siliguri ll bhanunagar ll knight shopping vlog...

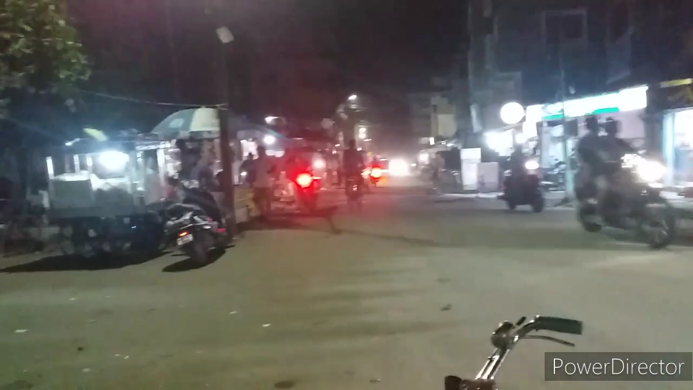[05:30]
नाइट लाइफ बिजी प्लेन एरियामा हाम्रो जग्गातिर हुँदा यति बेला बेलुका 7-8 बजीदेखि त एकदमै मान्छेहरू कम्ती भएर जान्छ तर अहिले यहाँनिर प्लेन साइडमा त 11-12 मान्छेहरू बिजी नै हुन्छ पुरा गर्मी रहेछ एकदमै गरम छ सिलगढी